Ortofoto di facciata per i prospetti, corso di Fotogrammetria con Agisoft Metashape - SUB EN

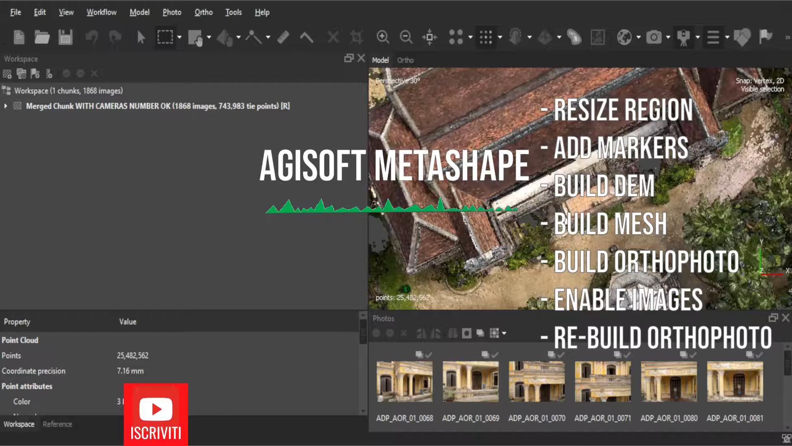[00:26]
Siamo pronti quindi per iniziare questa vista dall'alto possiamo impostare cliccando sul tasto 5 la vista ortografica quindi esattamente ortogonale.
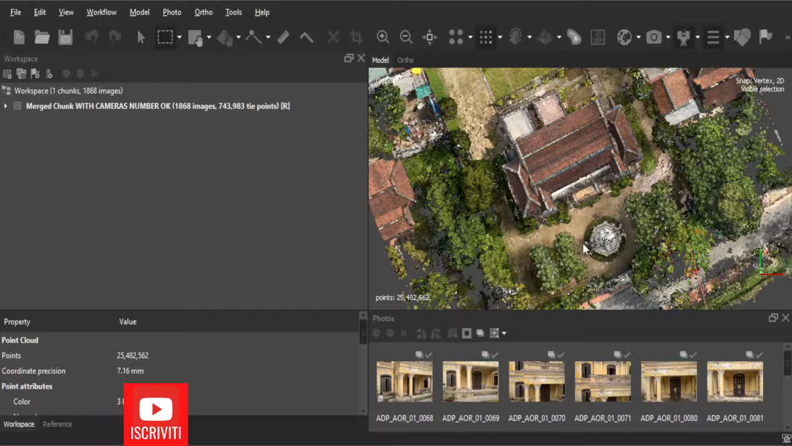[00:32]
In questo caso ho ricostruito diciamo tutta l'area attorno all'edificio quindi in particolare mi interessa isolare l'edificio.
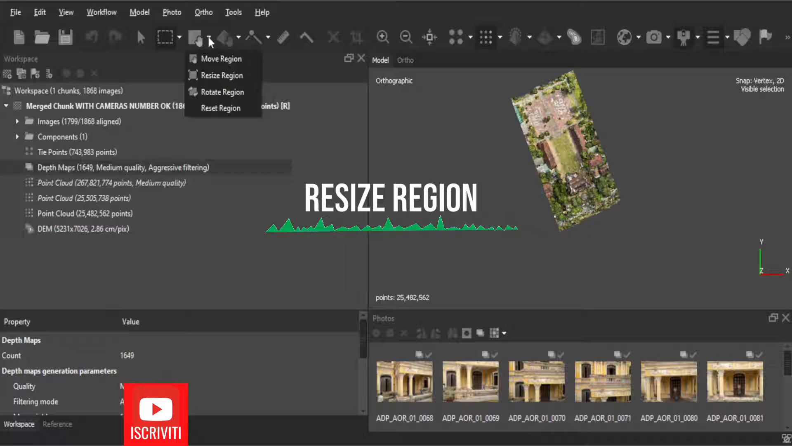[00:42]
Vado quindi dalla barra degli strumenti e seleziono l'opzione resize region e quindi seleziono
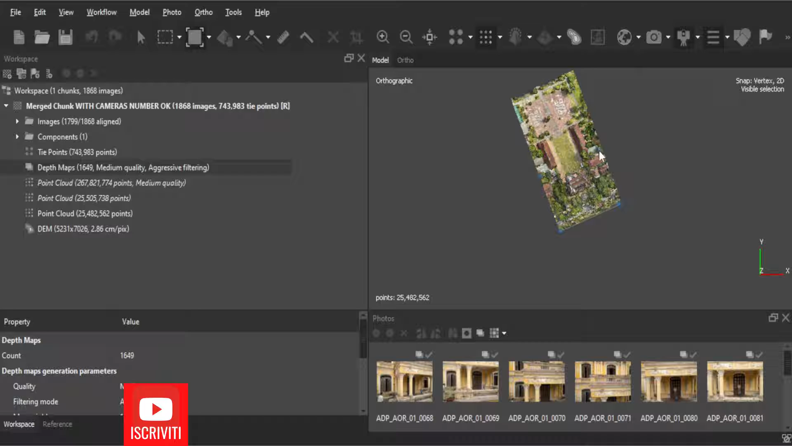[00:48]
appunto tutta l'area circostante l'edificio che mi interessa da rappresentare per isolarla naturalmente. Mi interessa diciamo ricostruire solamente questa parte attorno all'edificio.
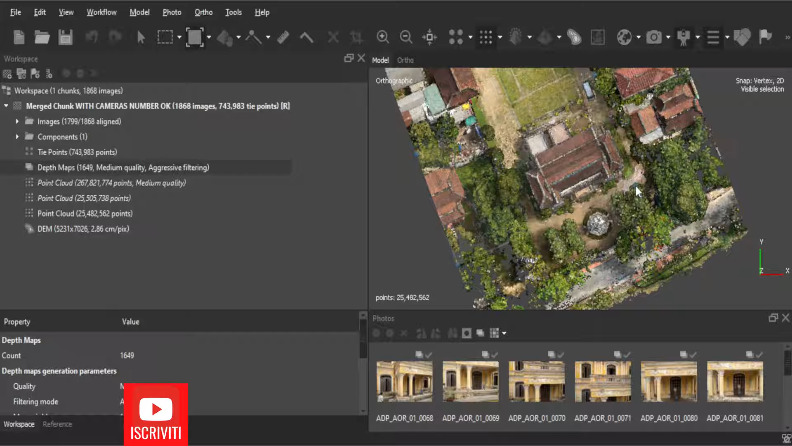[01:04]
Quindi per questo mi avvicino notevolmente e quindi seleziono quelli che sono i limiti del mio edificio. Una volta che ho finito l'operazione posso
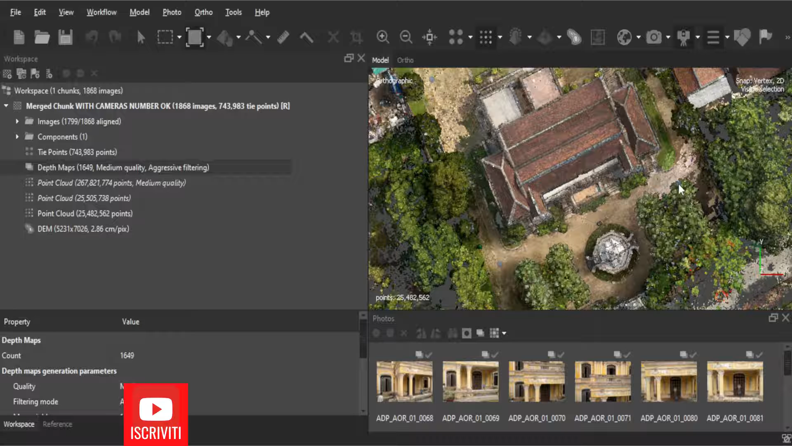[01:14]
proseguire tornando nella vista magari frontale, spingiando il tasto 3 troverò appunto la vista frontale.
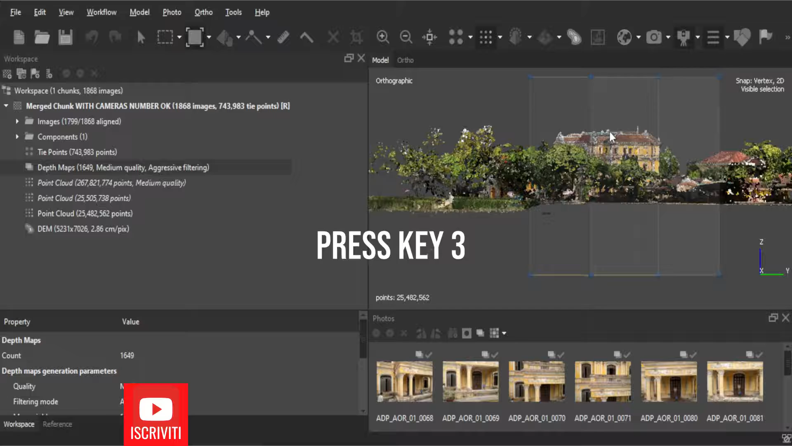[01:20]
Posso usare i comandi di navigazione per ruotare diciamo orizzontalmente l'orbita.
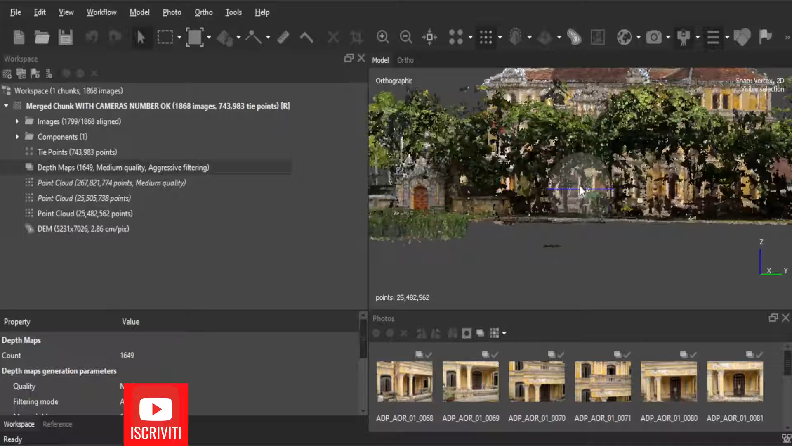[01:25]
Quindi mi posso avvicinare e finalmente posso cercare un elemento rispetto al quale allineare la facciata. Quindi voglio creare un ortofoto quindi cambiando l'orientamento degli assi xy facendoli combaciare con quella che è questa vista qua, cioè la vista frontale. Dunque come posso cambiare questo orientamento? Devo innanzitutto trovare un riferimento xy sulla facciata e quindi inserirlo poi come
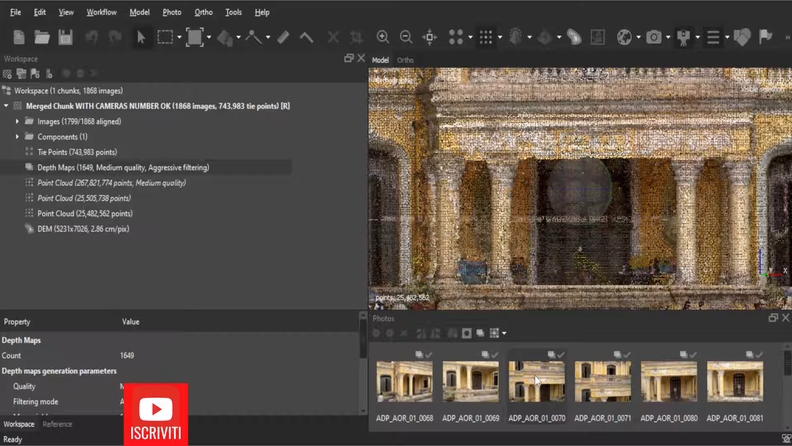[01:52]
riferimento appunto xy quando effettuerò la ricostruzione dell'orto mosaico. Vado dunque a selezionare una di queste fotografie. Ovviamente così verrà più semplice da spiegare.
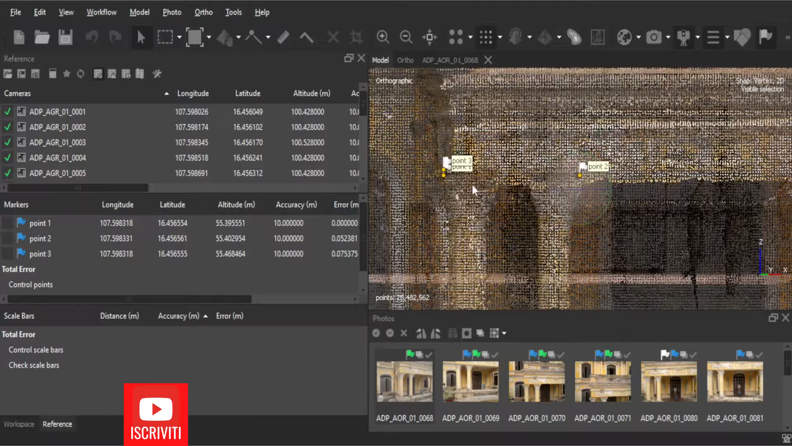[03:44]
1, 2 e 3. Eccoli qua. Per procedere quindi vado su workflow e seleziono build them. Da questa finestra imposto l'opzione planar. Lo voglio creare appunto nell'elaborato planare quindi come che schiacciassi tutta la facciata su un foglio. Tipo di proiezione selezioni markers punto 1 e lo 0, punto 2 l'asse x,
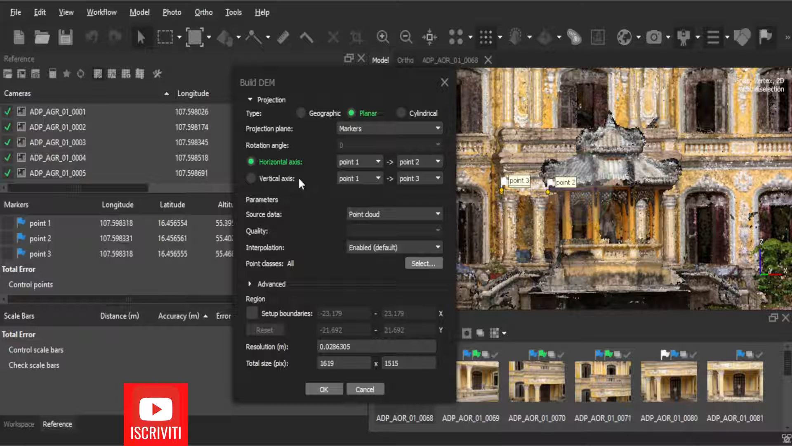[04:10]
punto 1 lo 0 e il punto 3 l'asse del y. Quindi corrisponde perfettamente. Utilizziamo come sorgente la point cloud e quindi clicco su ok.
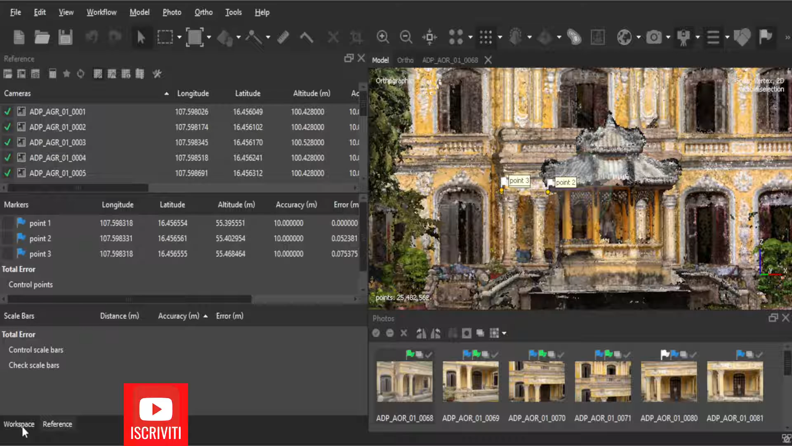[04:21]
Perfetto posso andare a visualizzare il dem dal pannello workspace. Seleziono dem.
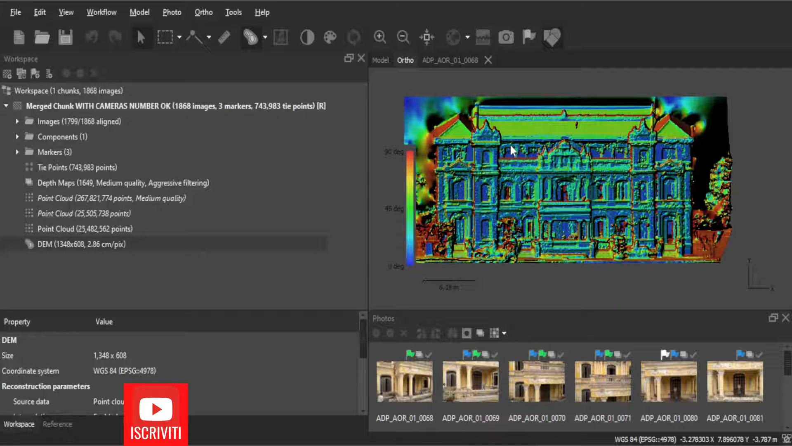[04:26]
Questo è effettivamente il nostro dem che riguarda appunto soltanto la facciata.
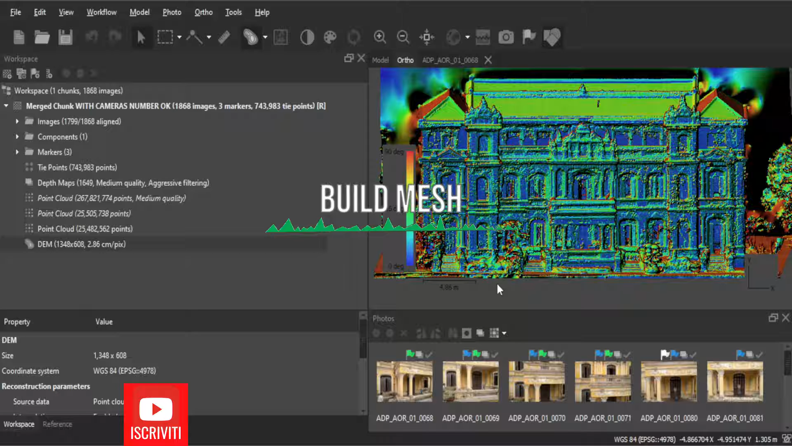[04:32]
Quindi per costruire l'ortomosaico vado su workflow. Seleziono build mesh. Seleziono come sorgente il dem e creo una mesh dal dem. Il processo ha avuto termine. Dunque adesso posso visualizzare il modello 3d cliccando su 3d model.
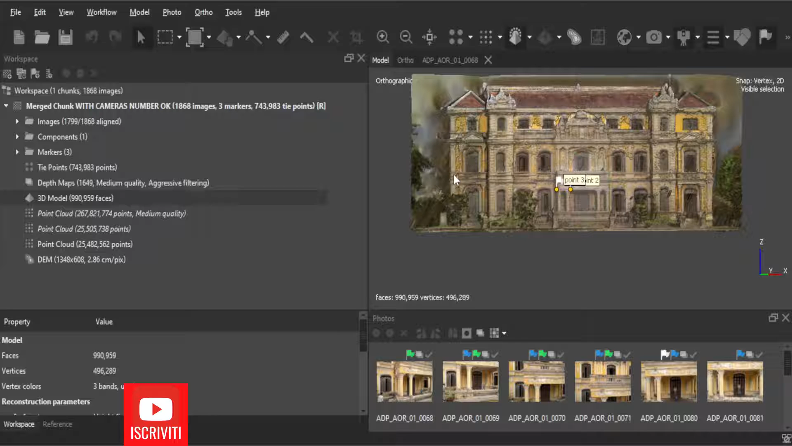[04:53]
Dunque ora non mi resta che creare l'ortofoto per questo modello che ho creato. Quindi vado su workflow e clicco su build orthomosaic.
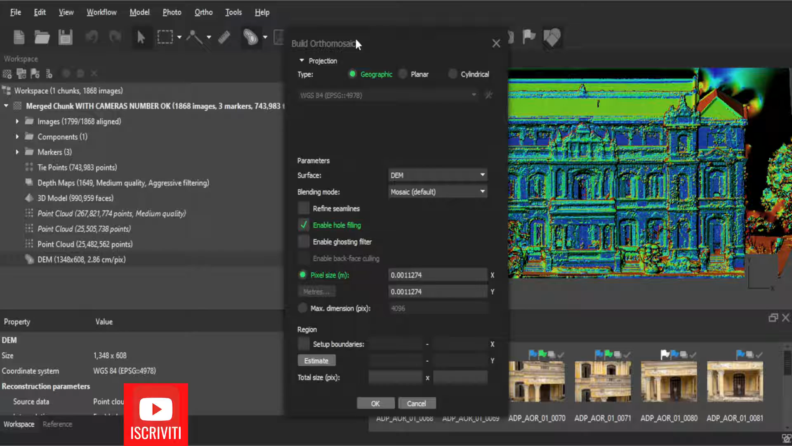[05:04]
Uso come sorgente la mesh e vado a impostare l'opzione planar e imposto inoltre come piano sorgente i markers. Quindi anche in questo caso seleziono la combinazione punto 1 punto 2 l'asse orizzontale per l'asse verticale punto 1 punto 3. Dunque per procedere premo su ok per generare l'ortomosaico.
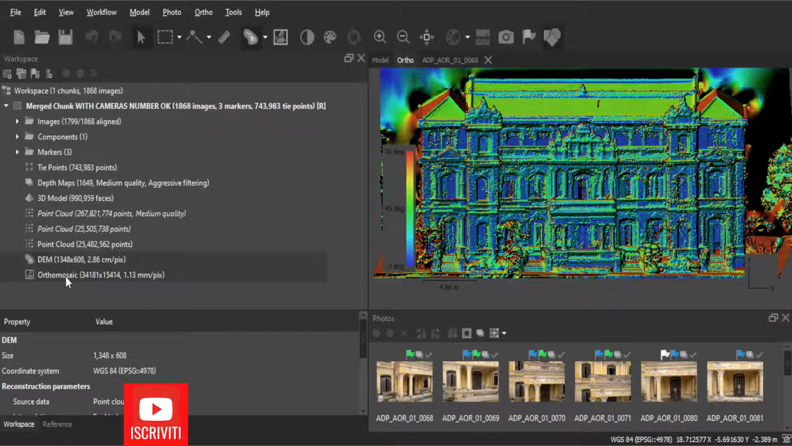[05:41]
Metto in pausa nel frattempo che la procedura ha a termine. Il procedimento è stato completato clicco quindi su orthomosaic e posso appunto apprezzare quello che è il risultato.